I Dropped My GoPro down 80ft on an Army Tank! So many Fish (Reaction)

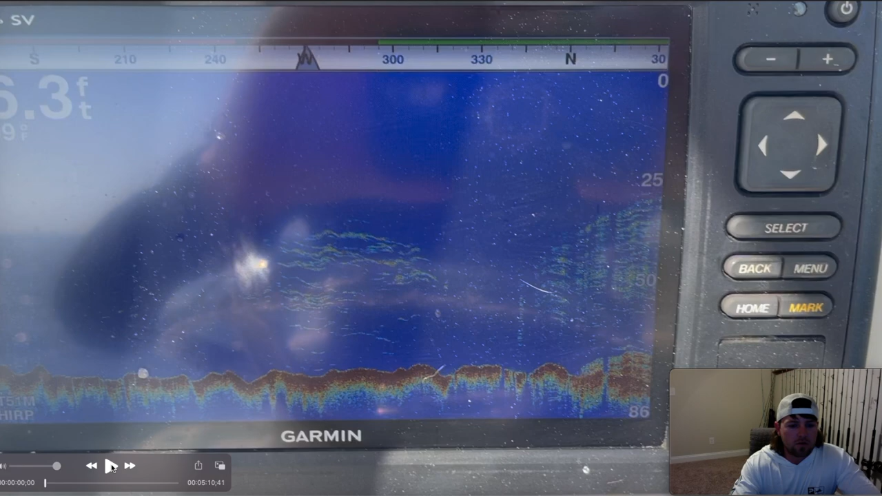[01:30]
right so when i got to the spot i recorded my fish finder just to show y'all what it looks like on the fish finder so as y'all can see 78
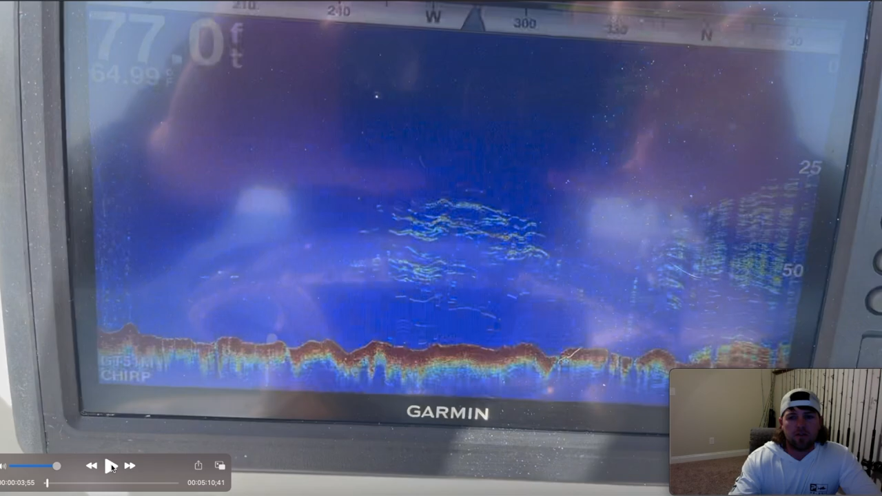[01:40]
On screen: depth 77.0 ft
foot of water there's a fish all through the middle of the water column and that little dark
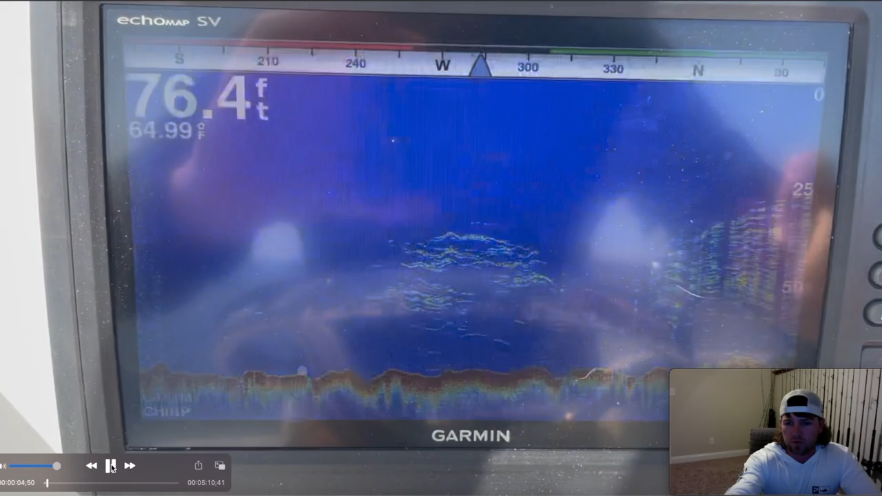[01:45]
On screen: depth 76.4 ft, water 64.99°F
spot at the uh let me get this out of the way
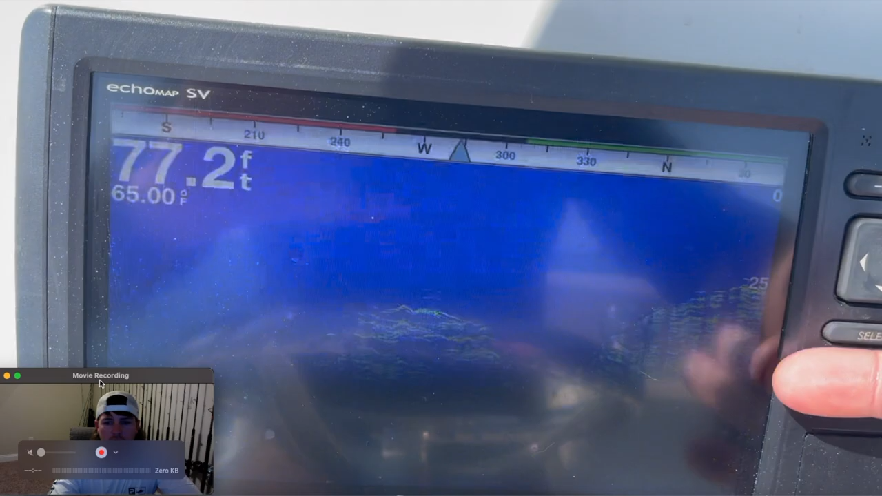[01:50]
On screen: depth 77.2 ft, water 65.00°F
that little dark spot right there at the bottom right that would be the tank here
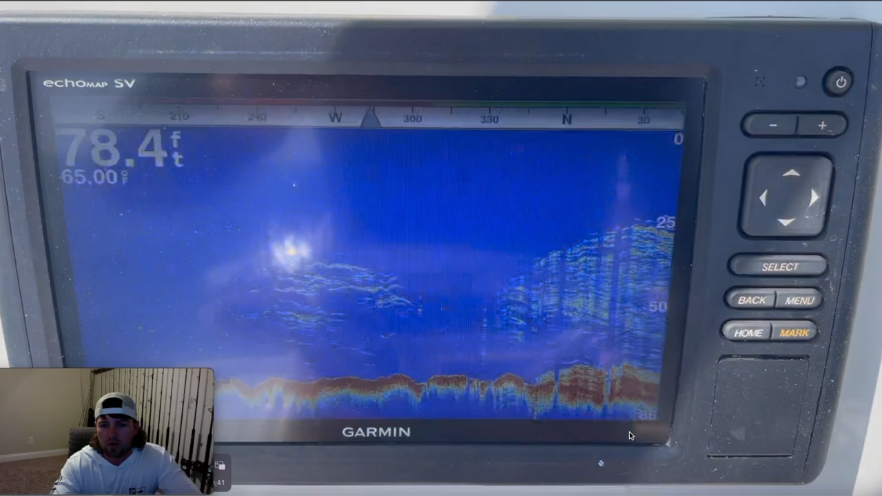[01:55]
On screen: depth 78.4 ft, water 65.00°F
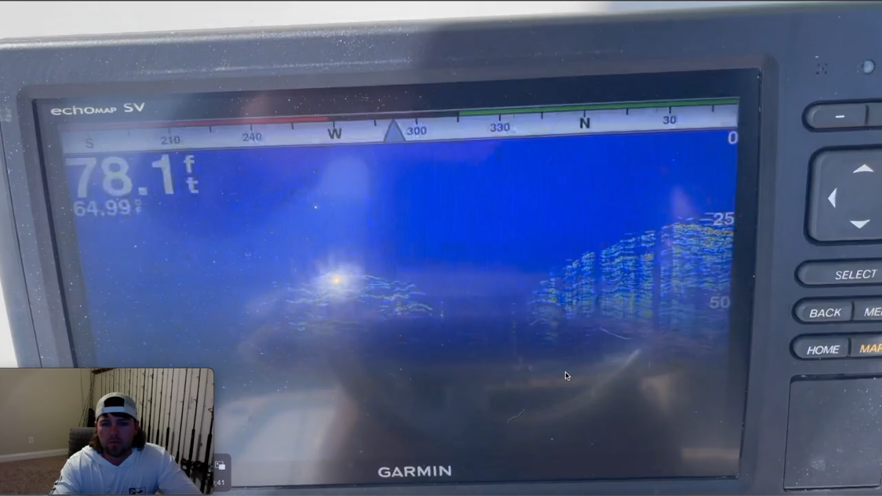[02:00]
On screen: depth 78.1 ft
obviously plenty of fish on here about to find out what it is it was a beautiful day out here clear of water so i switched to the gopro